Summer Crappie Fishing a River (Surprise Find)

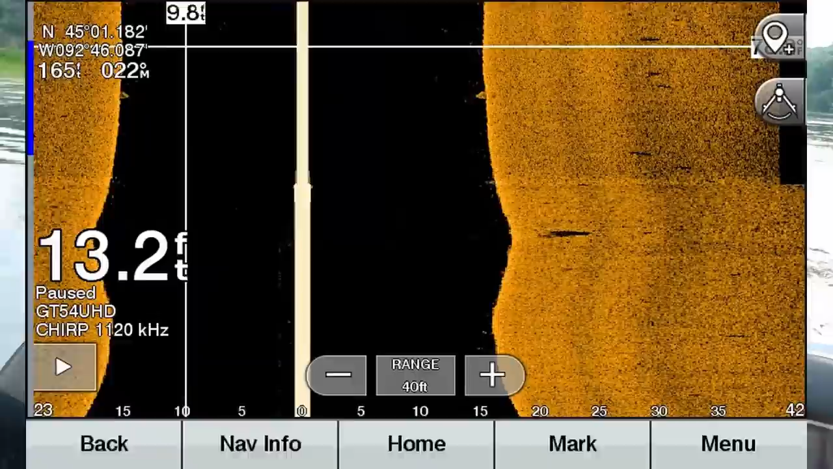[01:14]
On screen: depth 13.2 ft
and I just happened to notice on sight imaging some sort of, it wasn't a brush pile, it's some sort of concrete, I don't know if it's like a base of an old bridge or something,
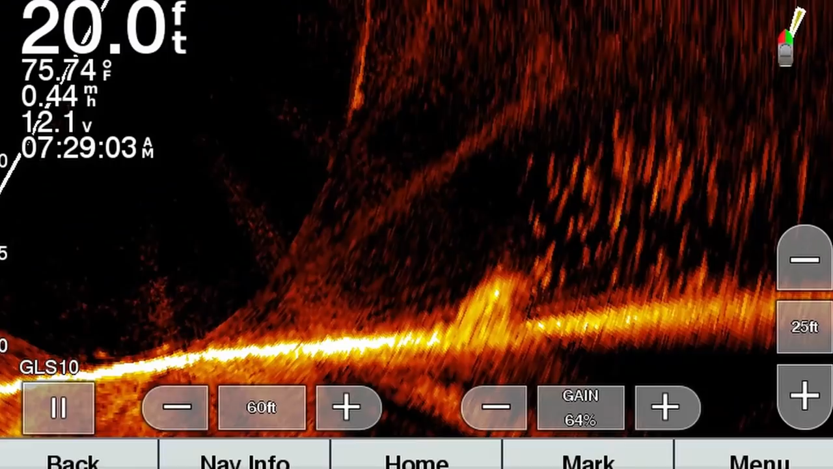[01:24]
On screen: depth 20.0 ft, water 75.74°F
but there were a pile of crappie on it, and I don't know how long these fish are going to hold there. Hopefully they're going to hold there the rest of the summer, because then we can go catch them.
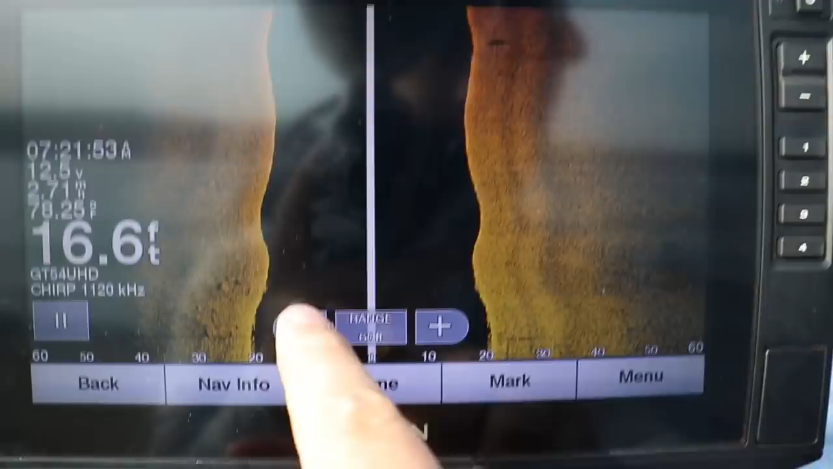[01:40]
On screen: depth 16.6 ft, water 78.25°F
So this tiny, whoops, it is super small, it is that little shadow right there.
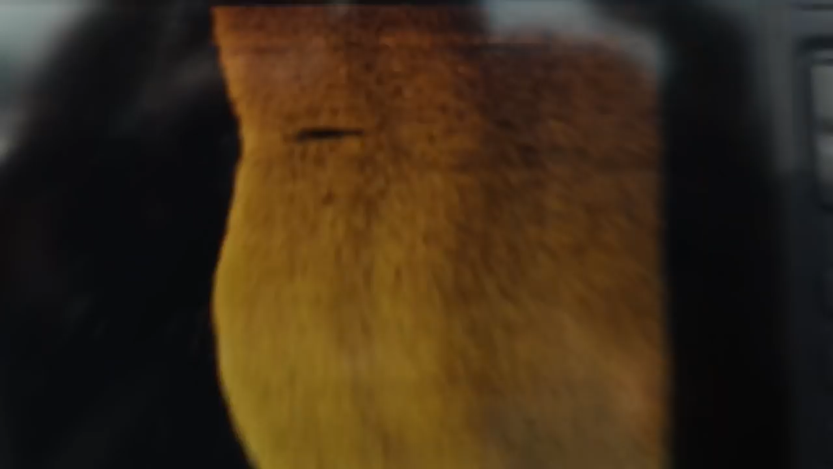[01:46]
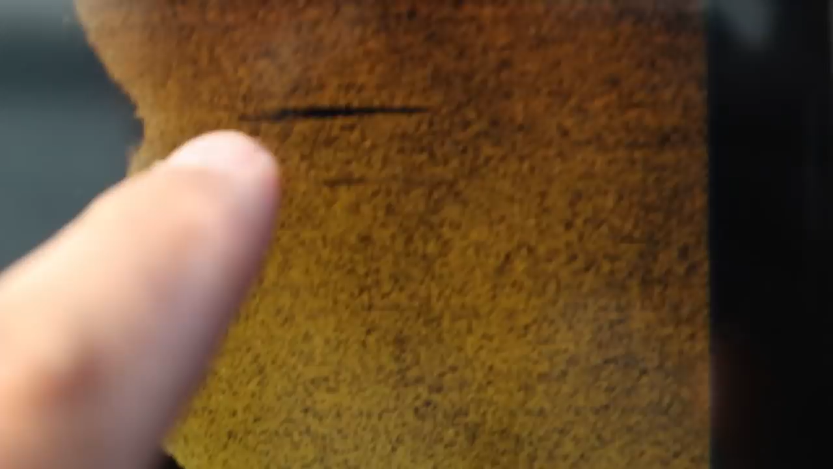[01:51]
I don't know what it is, it's only about three or four feet tall, but it was holding crappie, so we're going to circle back over it.
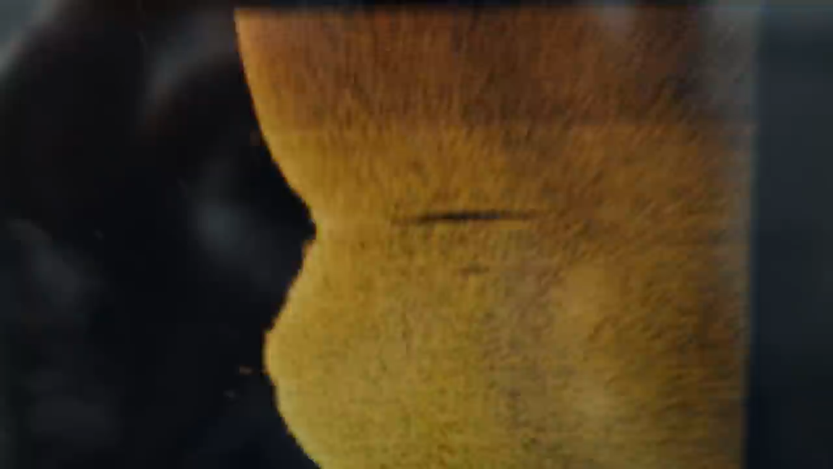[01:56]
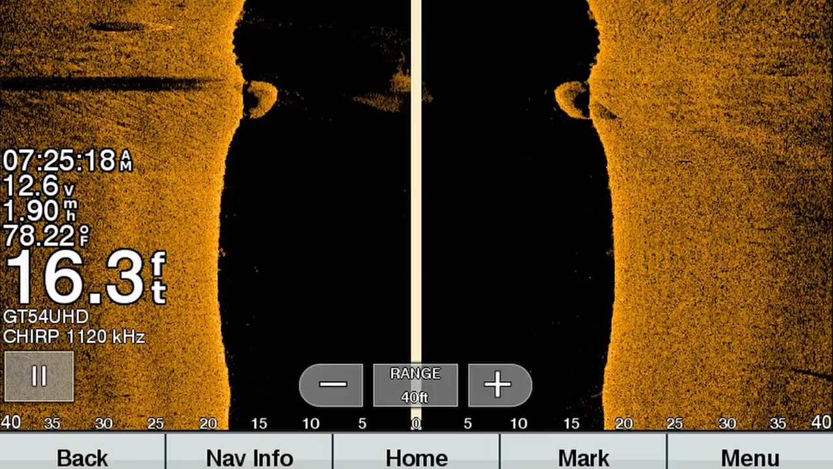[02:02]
On screen: depth 16.3 ft, water 78.22°F
There's some other rocks here too, but that is the, that's that structure that I was looking at, and it looks like, if you can tell,
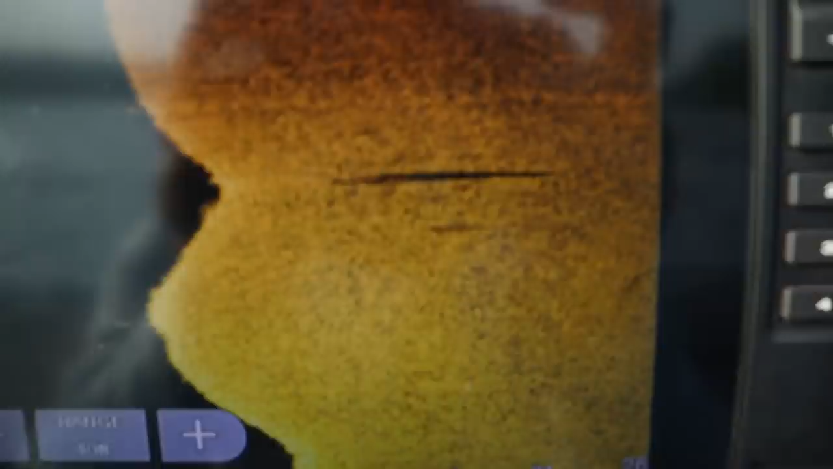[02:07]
there's some little shadows around it, and those are definitely fish,
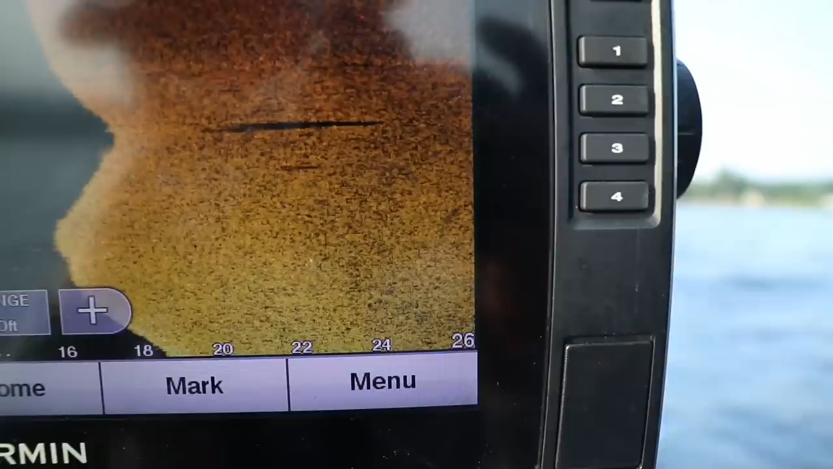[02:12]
I don't know if they're going to be crappie, I don't know, I mean, we're on the river, so this could be, those could be anything really.
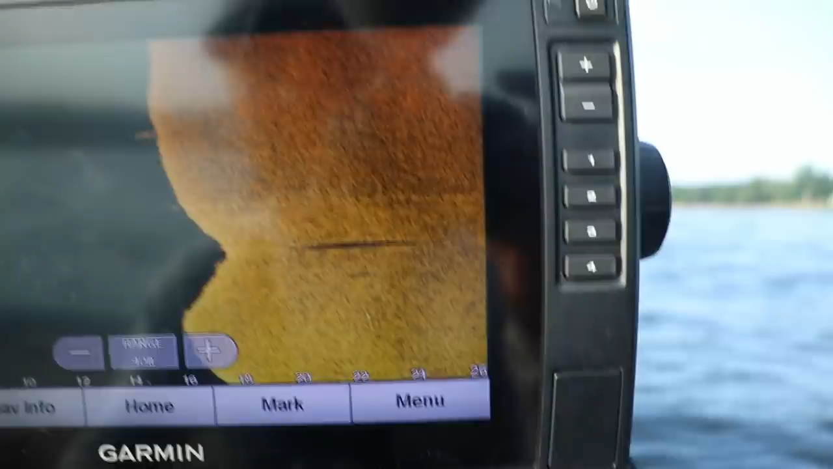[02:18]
There's a ton of different species in this river. Alright, here we go, there are so many crappie down there right now,
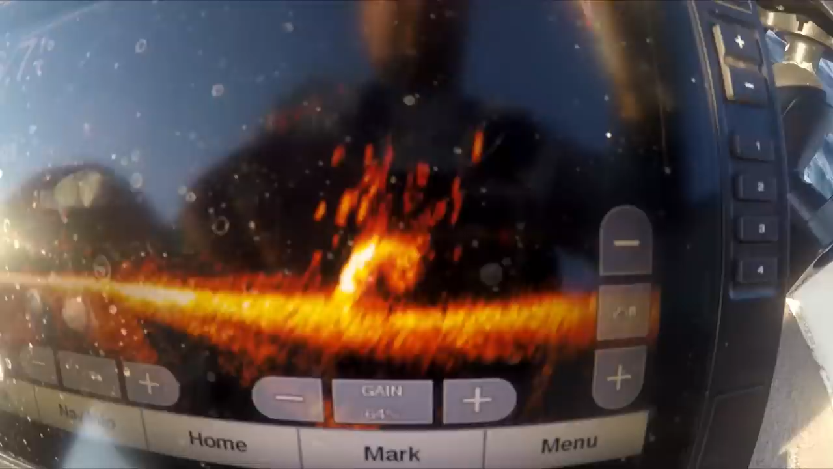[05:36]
it looks like some sort of concrete pillar, or that fell down, or, it's not a brush pile for sure, it's way too hard of a signal,